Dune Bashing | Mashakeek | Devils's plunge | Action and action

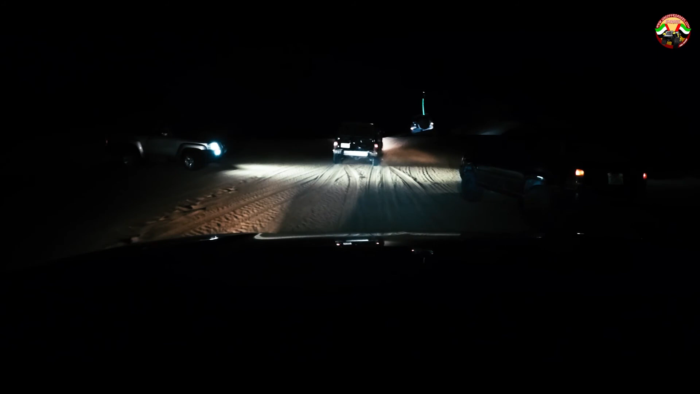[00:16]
There were around 25 cars that were split in 2 convoys.